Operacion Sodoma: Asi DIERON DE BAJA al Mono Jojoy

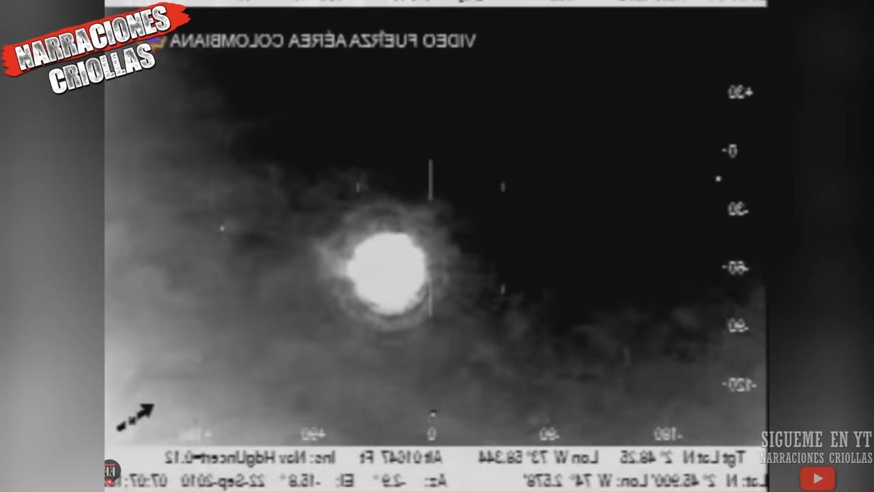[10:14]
A las 1 y 45 de la mañana, los pilotos recibieron la orden de bombardear al objetivo en las coordenadas indicadas.